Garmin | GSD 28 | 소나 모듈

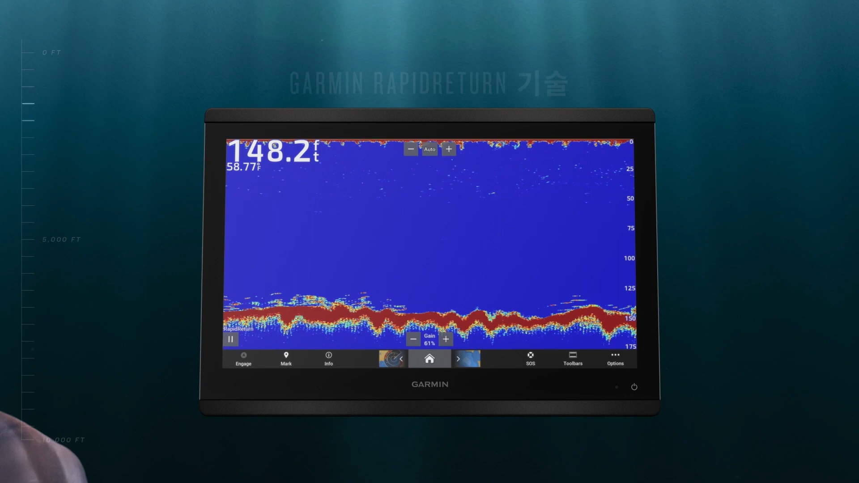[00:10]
On screen: depth 148.2 ft
Make informed decisions based on what's below your boat High performance sonar for extreme depths down to 10,000 feet See the fish before you're out of range
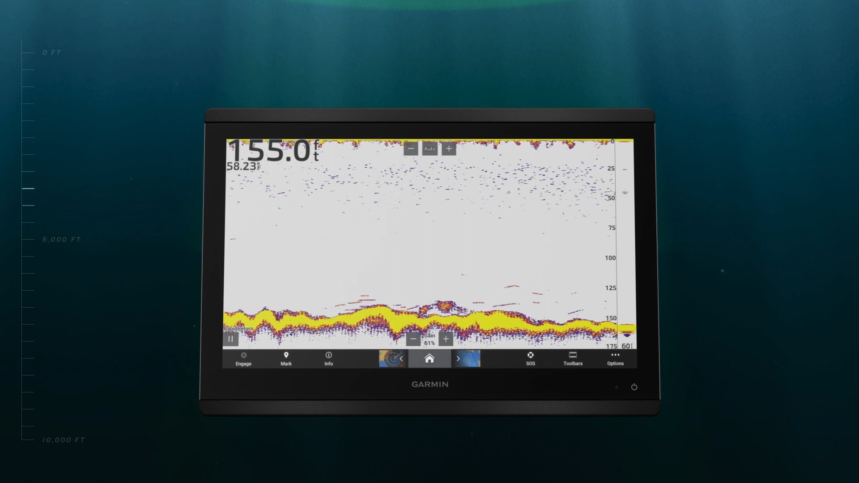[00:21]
On screen: depth 155.0 ft
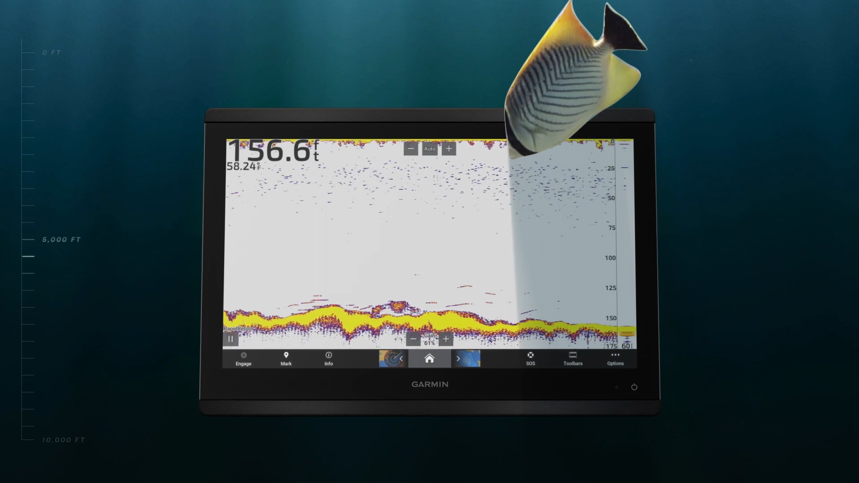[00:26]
On screen: depth 156.6 ft
Incredibly crisp and clear sonar
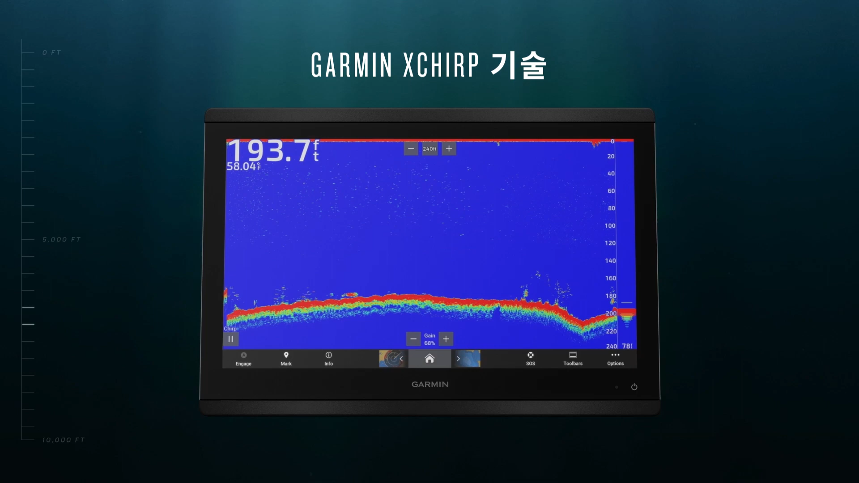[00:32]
On screen: depth 193.7 ft
See fish arches with more detail than traditional chirp sonar
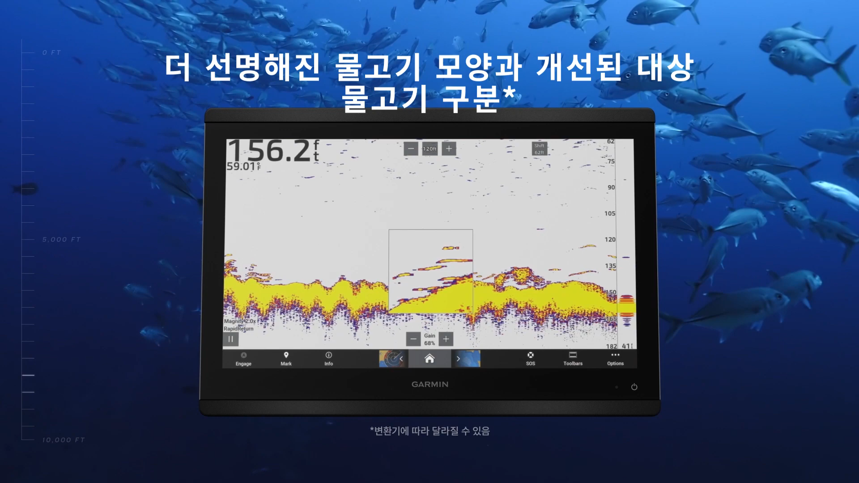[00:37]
On screen: depth 156.2 ft
Easily distinguish bait from game fish
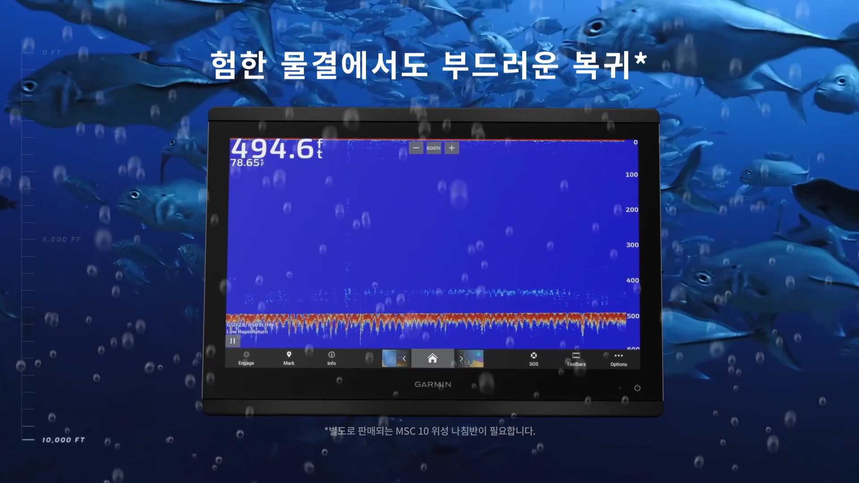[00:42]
On screen: depth 494.6 ft
Heave compensation for smooth bottom returns and precise targeting